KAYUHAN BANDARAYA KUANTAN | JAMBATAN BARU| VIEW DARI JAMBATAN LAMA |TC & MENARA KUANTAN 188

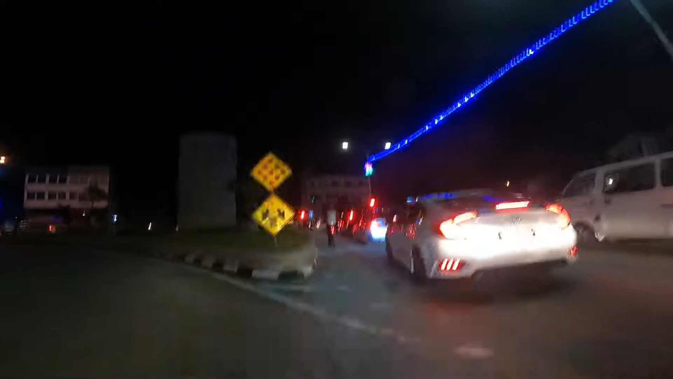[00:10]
iaitu persimpangan yang kalau nak masuk ke Kuantan memang akan beri simpang.
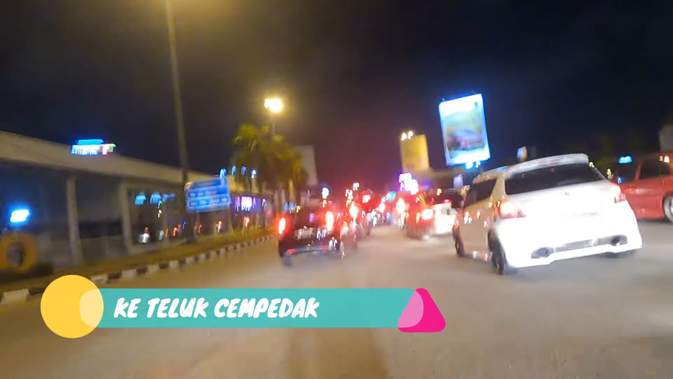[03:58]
Aku kena ambil ke kanan dan bahaya ni.
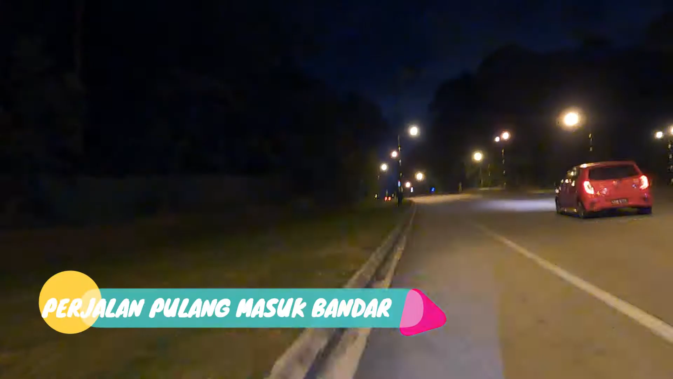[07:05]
Jalanan pulang kami perlu mendaki sekali lagi bukit.